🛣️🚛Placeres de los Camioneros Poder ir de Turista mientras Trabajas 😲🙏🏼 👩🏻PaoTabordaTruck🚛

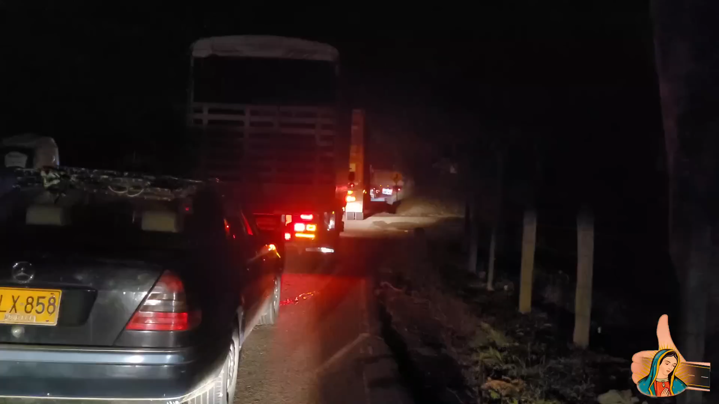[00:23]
Buenas noches, buenas noches. Llegué yo nuevamente. Ay, qué belleza. A joderles la vida.
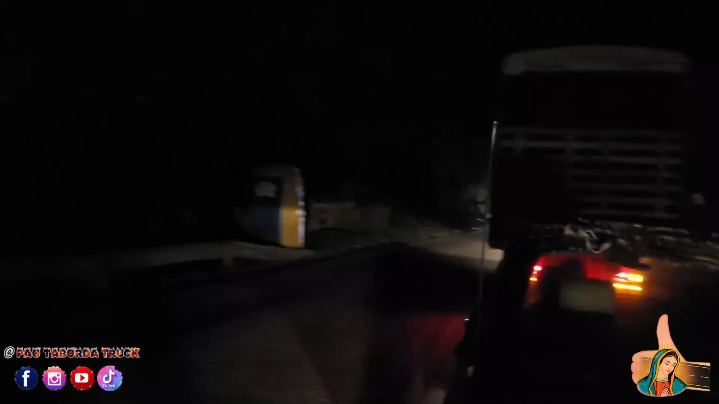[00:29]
Háganme el favor, que estoy aquí en un trancón. Yo no sé por qué. Hay trancón saliendo de Medellín. Hay trancón bajando a Bolombolo.